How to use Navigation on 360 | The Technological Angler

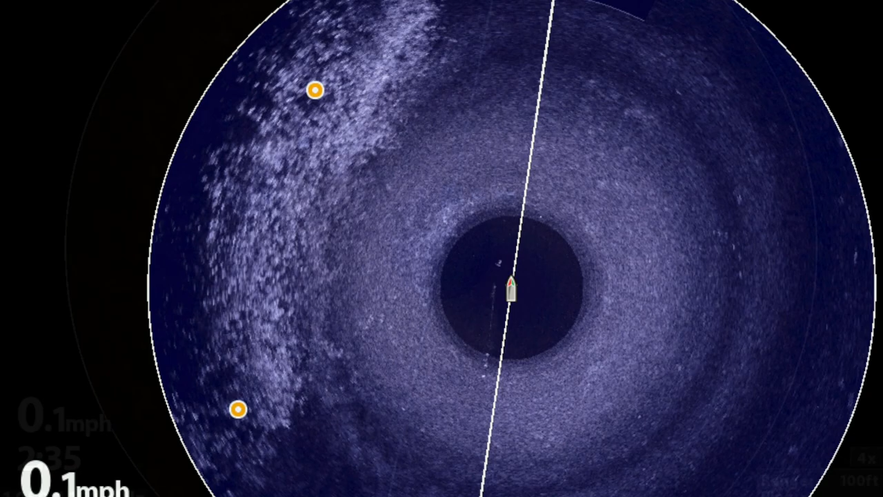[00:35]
Let me show you how it works.
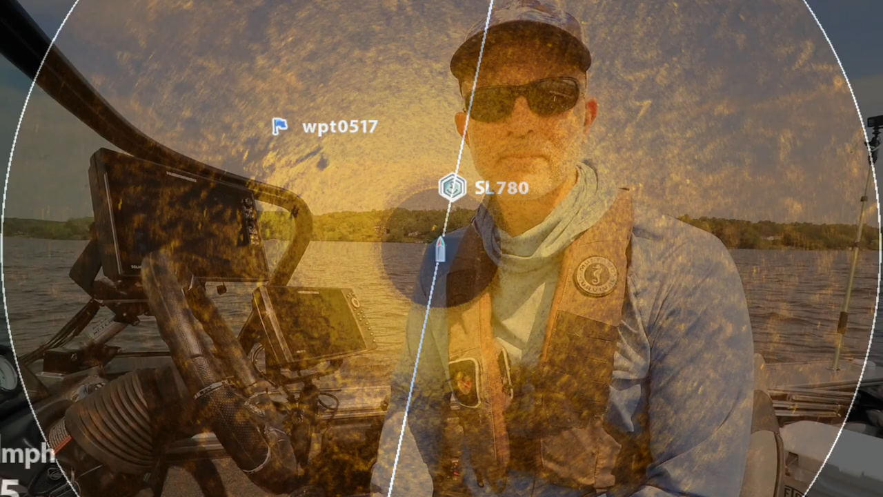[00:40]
On your Mega360 Imaging view, you can overlay critical navigational data, like spot lock or waypoint locations, right on top of your 360 Imaging display.
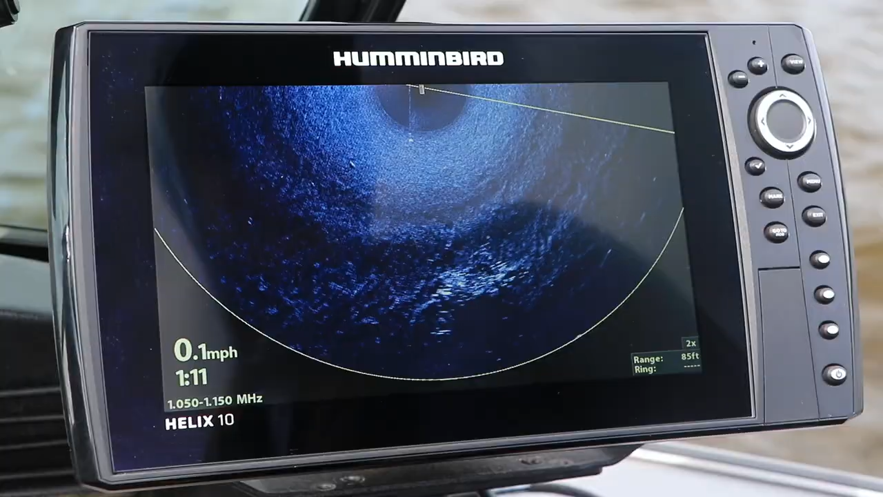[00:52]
On screen: speed 0.1 mph
In order to do this,
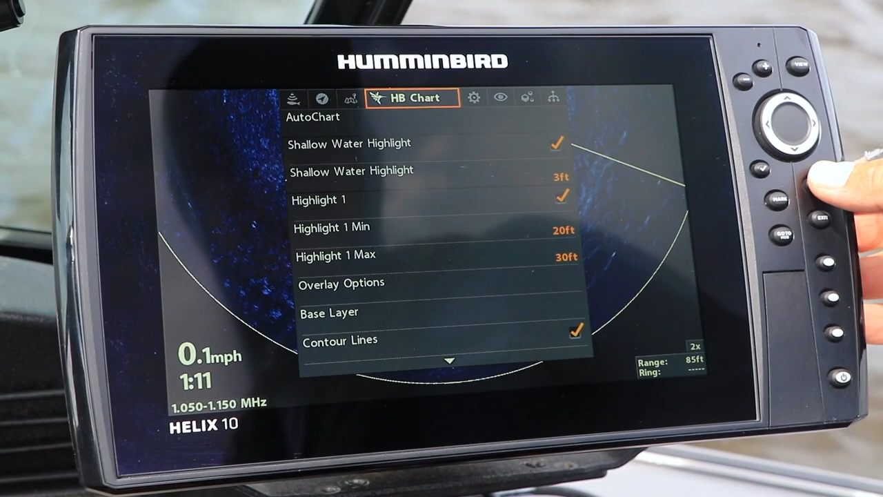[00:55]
On screen: speed 0.1 mph
you'll need to toggle the Navigation on 360 feature to on.
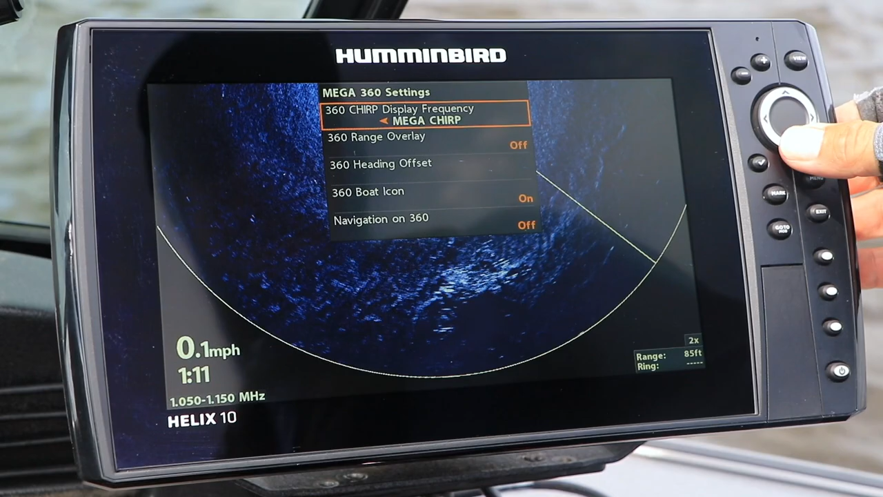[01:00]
On screen: speed 0.1 mph
And your boat must be equipped with a heading sensor accessory.
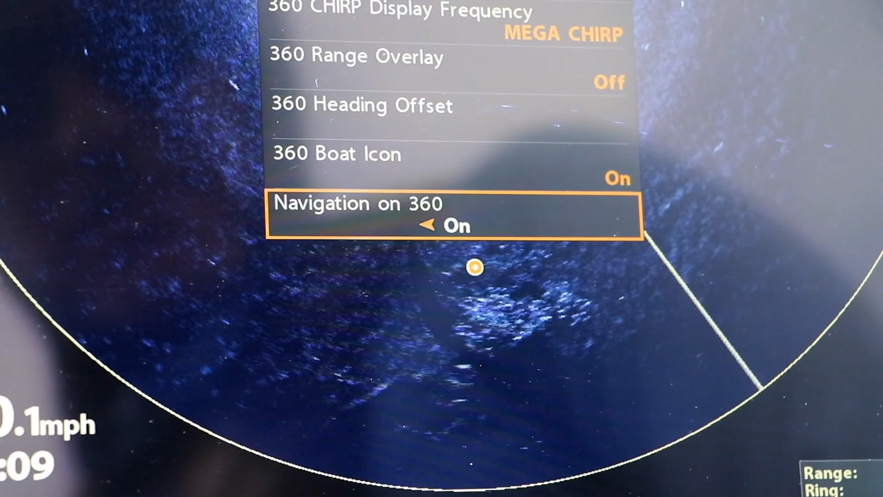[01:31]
This is especially important when you're taloned down or spot locked in position, and wind, waves, or current are causing the boat to swing or reposition.
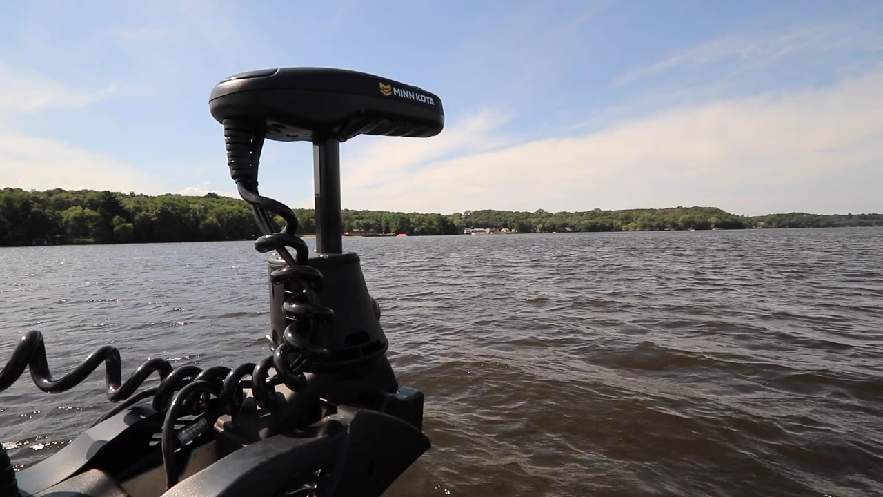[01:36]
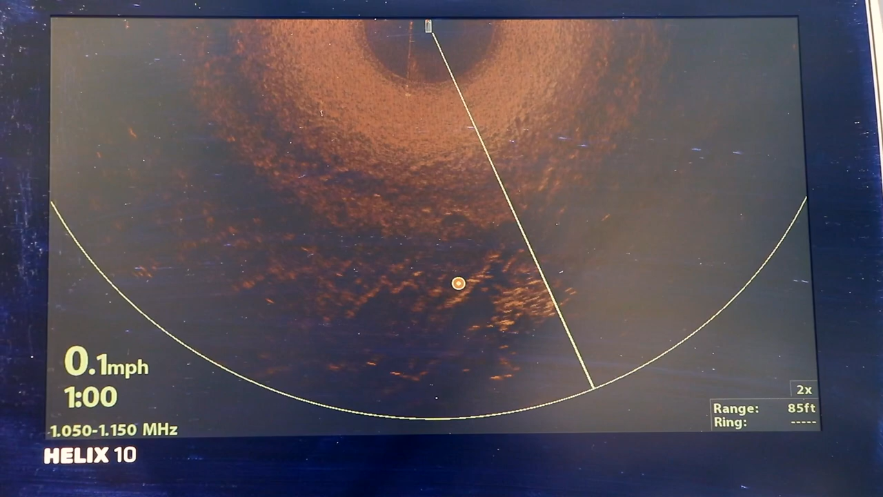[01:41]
On screen: speed 0.1 mph
Under these circumstances, any boat movements are automatically compensated for on the 360 display,
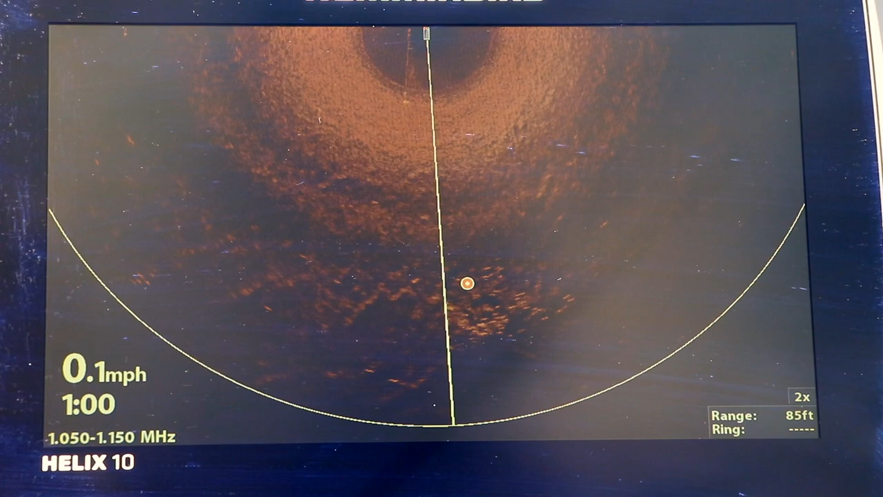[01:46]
On screen: speed 0.1 mph
even before the beam sweeps around and repaints the structure.
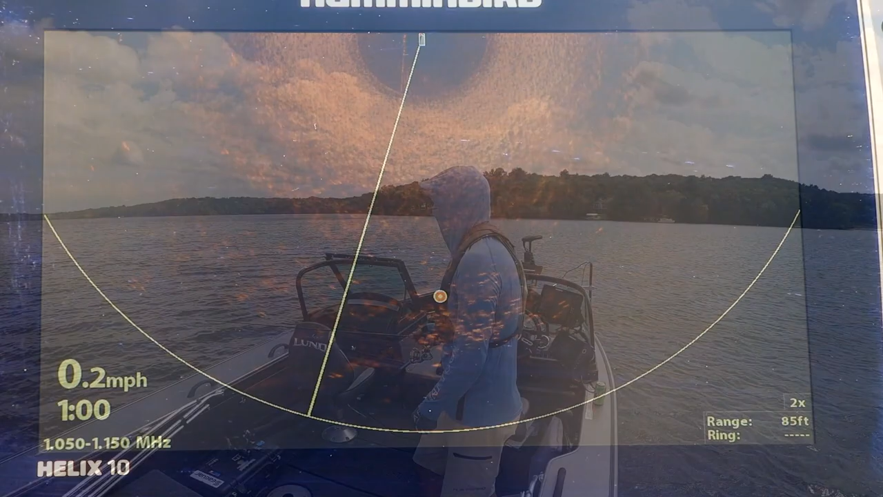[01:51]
On screen: speed 0.2 mph
So why is this important? Well, on a tough bite day, you may need to absolutely saturate a piece of structure with well-placed casts in order to trigger fish to bite.
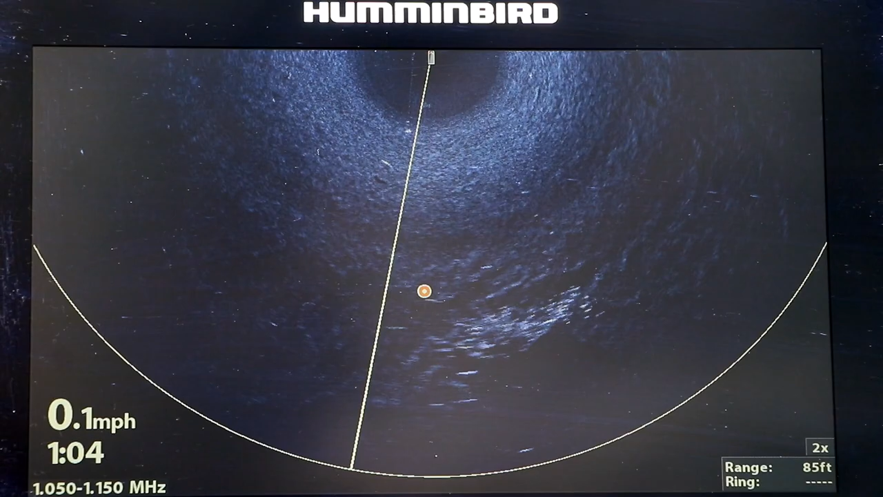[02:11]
On screen: speed 0.1 mph
Rather than waiting to cast until the 360 beam shows me the current position of the target structure, I simply cast to waypoints as displayed on the 360 imaging view. That means more productive casts each day, which puts more fish in the boat.